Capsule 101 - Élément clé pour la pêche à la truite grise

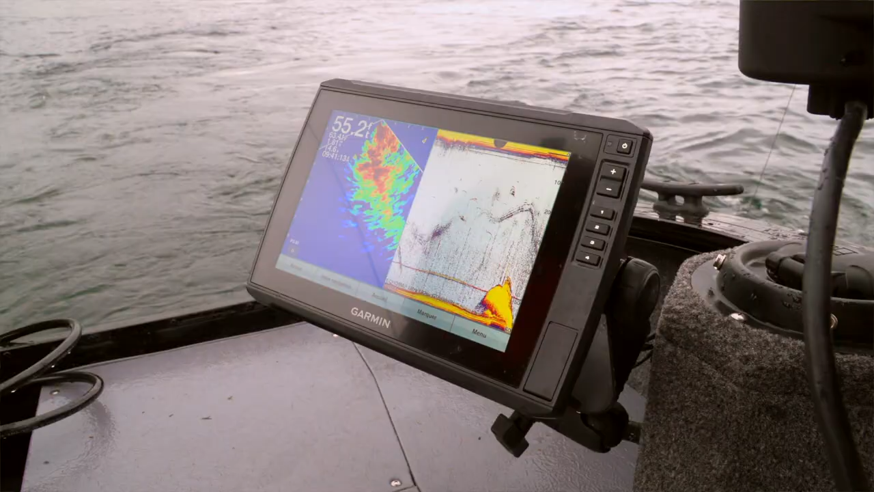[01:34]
Moi, je travaille avec des Garmin Écomap, c'est des appareils puissants, puis des truites grises, je les vois dans l'écran.
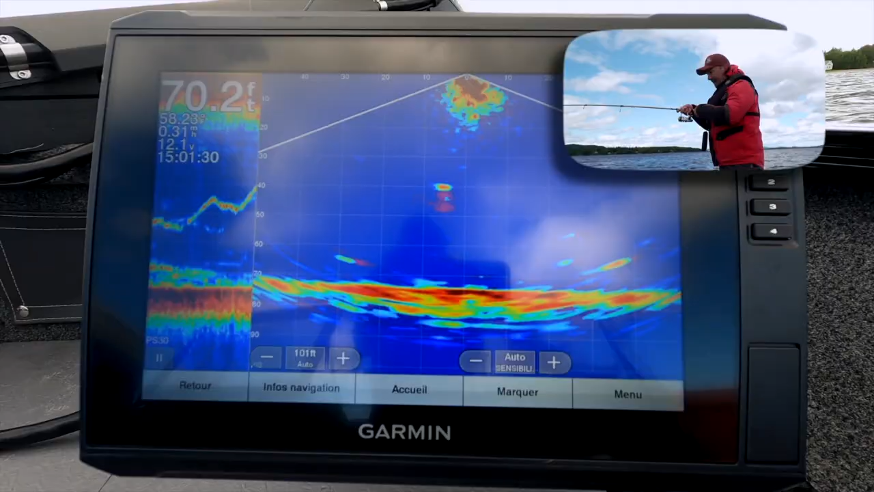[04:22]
On screen: depth 70.2 ft
Oui, ça se jig, tout à fait. Puis si vous utilisez un outil comme le Panoptix, cette sonde-là vraiment spéciale de Garmin, on voit très, très bien notre leurre.